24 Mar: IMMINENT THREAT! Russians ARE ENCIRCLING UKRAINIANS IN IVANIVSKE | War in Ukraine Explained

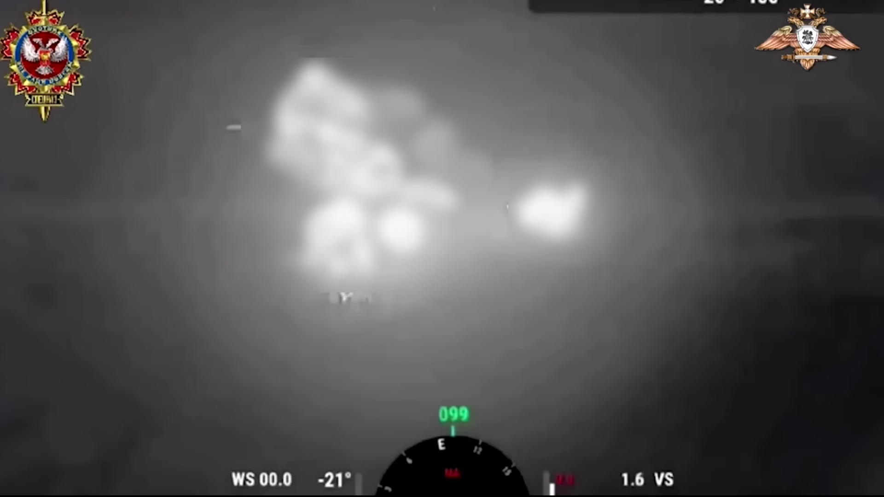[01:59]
For this reason, Russians launched extensive preparations with very destructive TOS thermobaric artillery systems to pummel Ukrainian positions and amplify the destruction with drone strikes. After that, Russians launched one wave of assaults into the village after another.